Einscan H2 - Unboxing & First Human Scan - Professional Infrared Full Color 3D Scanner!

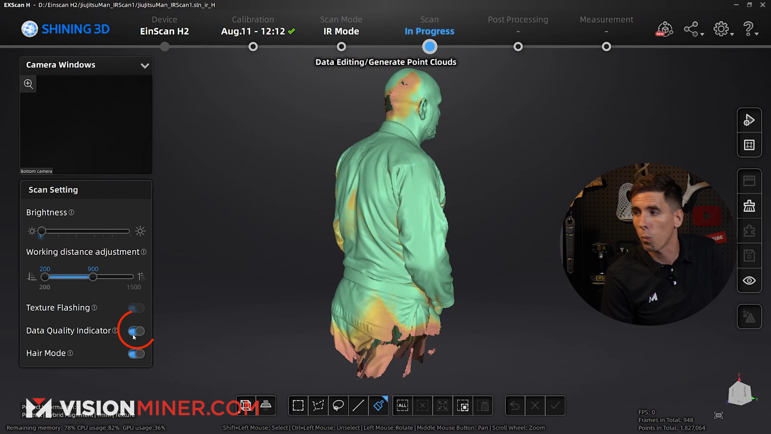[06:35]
Tracking gets right back there. Got to love that. Looks like I missed the back of his head.
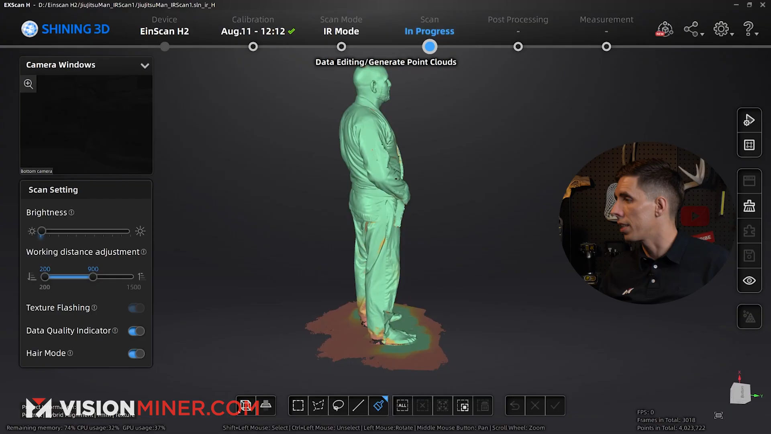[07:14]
Now it's funny because you can see on the beard over here, it didn't get as much data.
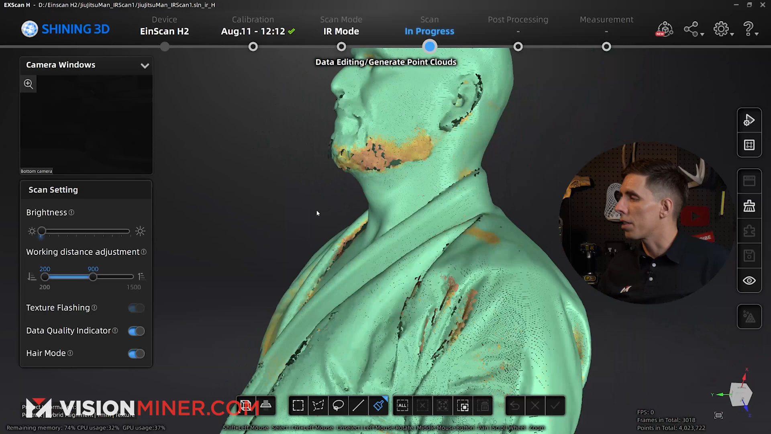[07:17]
I think we'll be fine with this one to still print a miniature. All right.
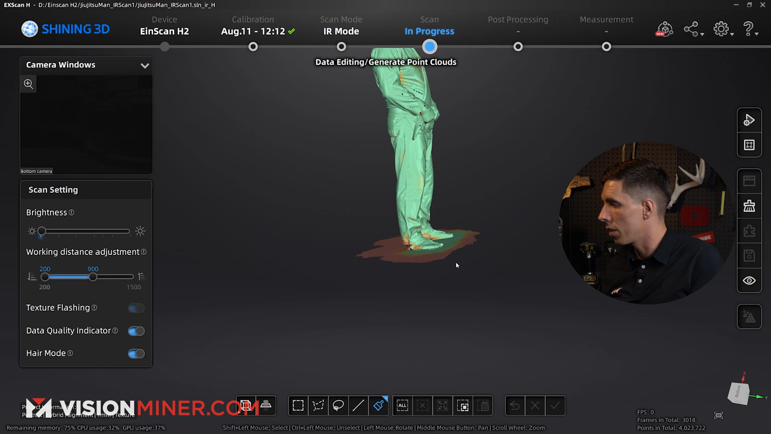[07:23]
So first things first, I'm going to come in and down and just delete the ground right here. We don't need that. Now, you know, on most things, we'll flip the object over to get the bottom side, but you can't really do that with a person so easily.